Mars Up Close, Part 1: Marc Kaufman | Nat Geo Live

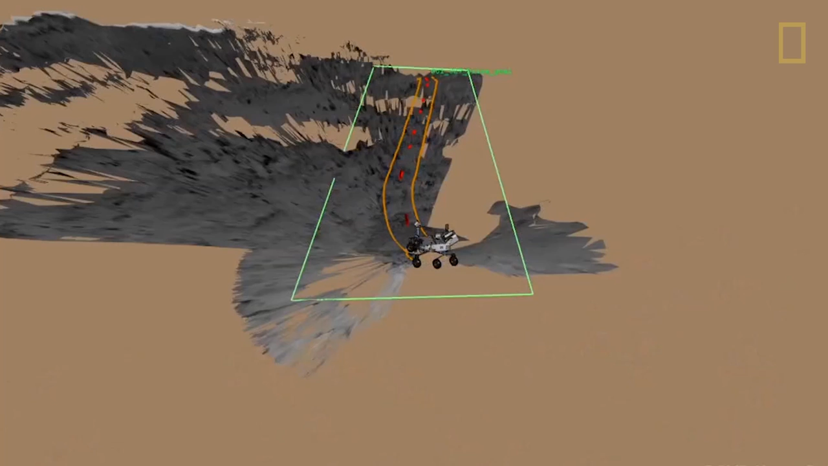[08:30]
This is called, uh, driving blind, where what's blind is not the people at JPL who are driving this,
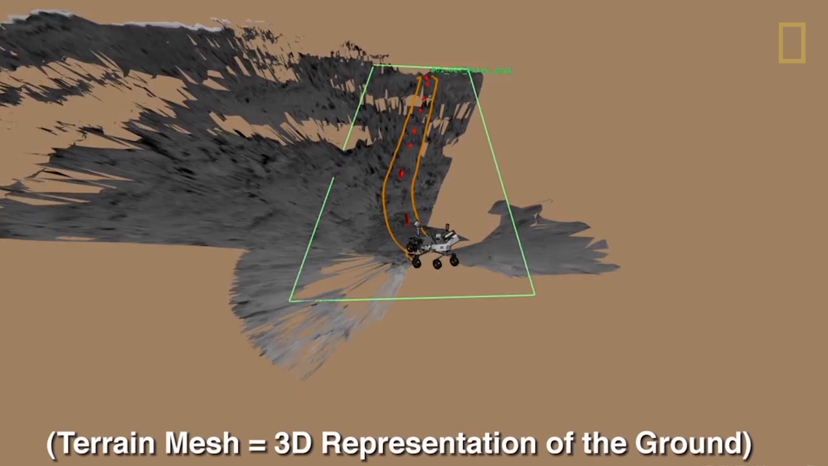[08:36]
but rather the rover, which has its own autonomous abilities.
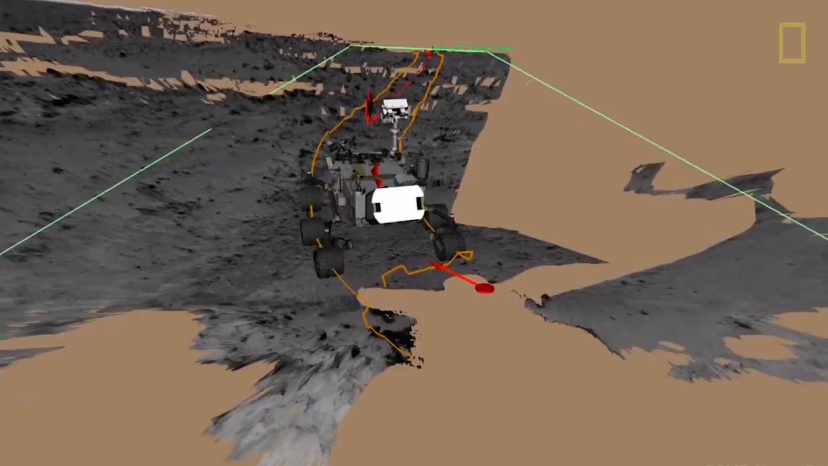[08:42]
But here, it is driving based on a program that was sent up to it. Rover drivers are well known to be among the coolest people on earth.
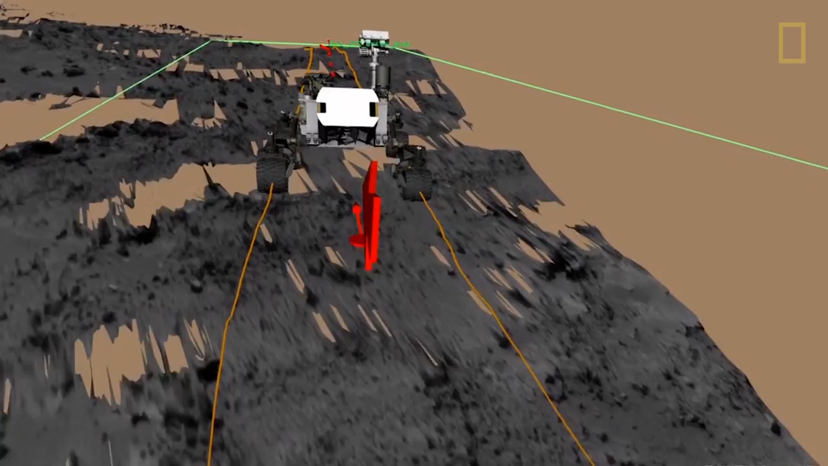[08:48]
Uh, but in fact, they don't drive. I mean, they make programs, right? Uh, you know, they're not at the wheel.